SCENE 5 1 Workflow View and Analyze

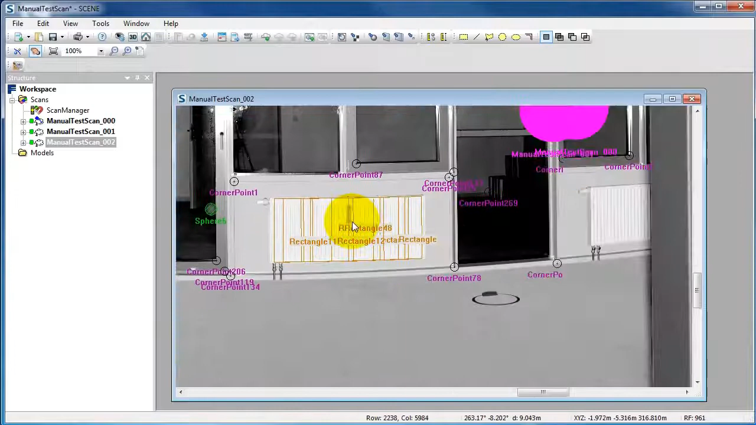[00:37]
Here you can see a corridor.
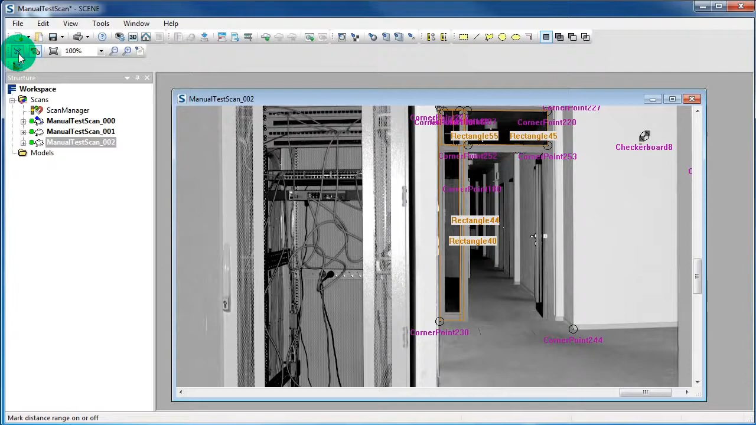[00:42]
Then select the icon Mark Range on and off in the toolbar. And you will see all points within a distance of 10 meters are colored.
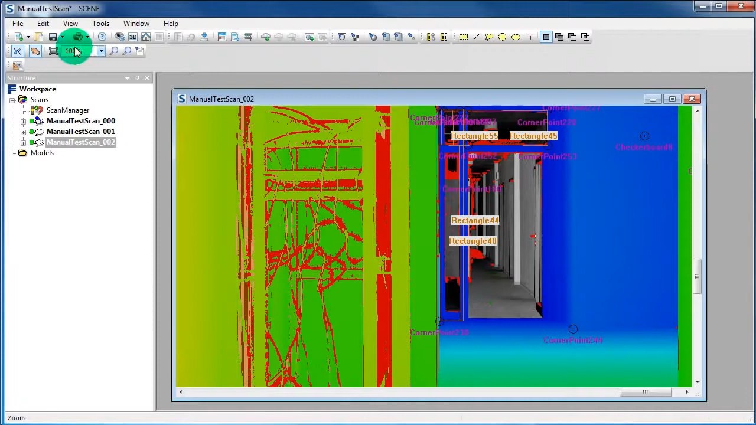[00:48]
So go back to the Options to the tab View and set the maximum distance to 40 meters.
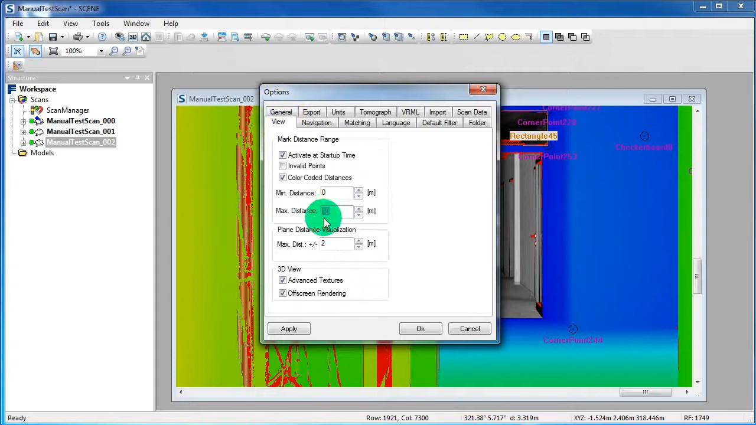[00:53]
And now the whole corridor is colored.
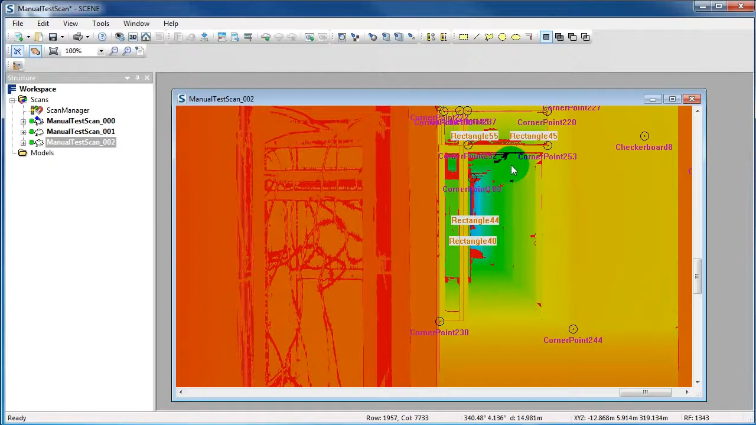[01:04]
Also the scan in the Quick View is colored.
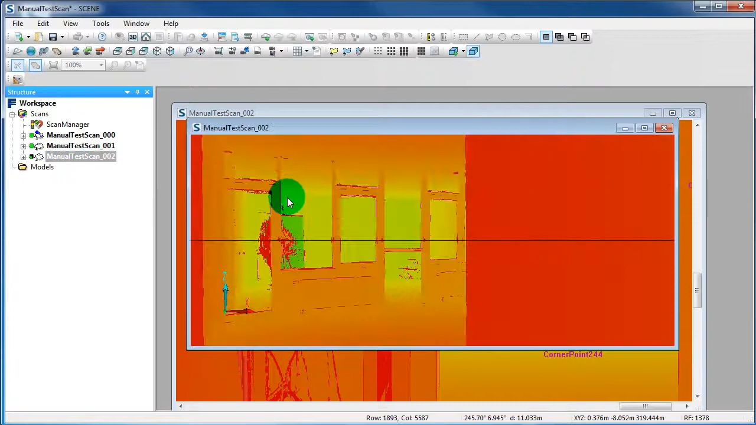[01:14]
To uncolor your scan, just click again on the Mark Range on and off button in the toolbar.
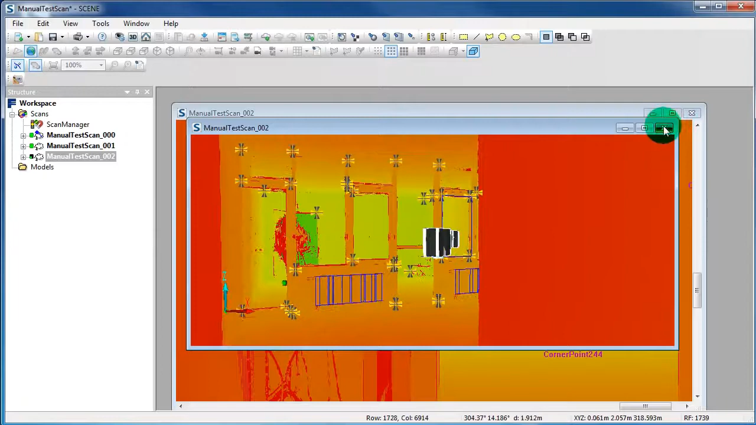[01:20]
Now your scan is black and white again, also in the Quick View.
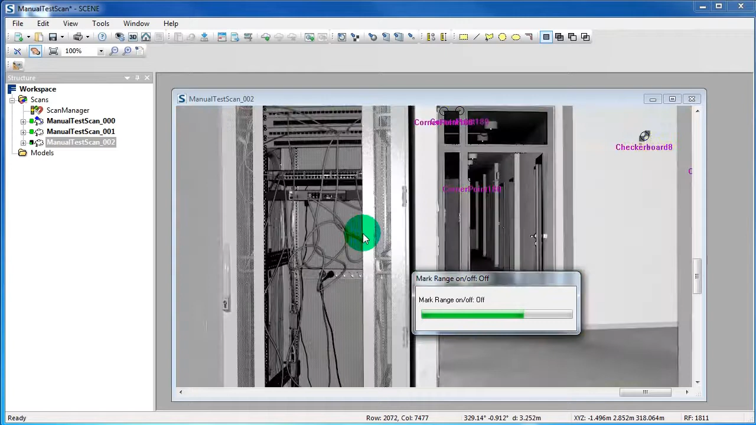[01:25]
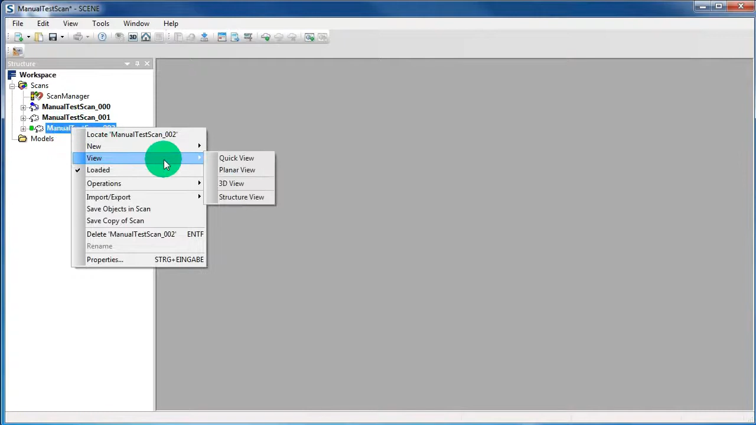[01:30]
Now we want to perform the Scan Point Distance. For that open a scan in the Planner View again.
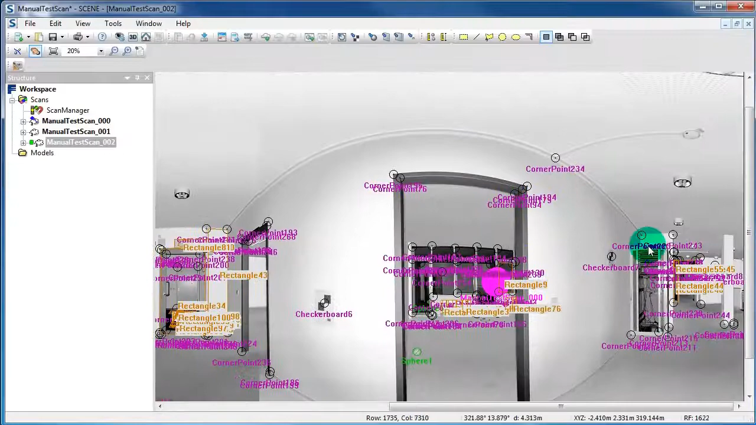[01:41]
Then choose the rectangular selector from the toolbar and make a selection, for example of the server rack.
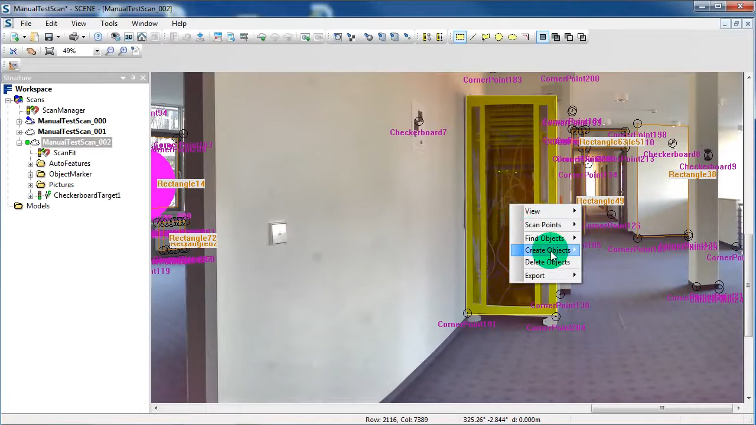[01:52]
Right click in the selections, choose Create Objects and Plane. In the field Plane Name type in a name. Then click OK.
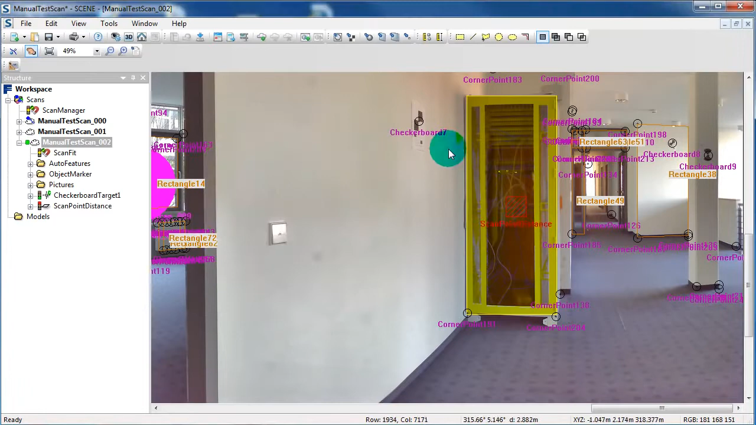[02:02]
Choose the rectangular selector from the toolbar again and make a selection, for example of the wall. Then right click on your plane in the Structure View and select View Scan Point Distance.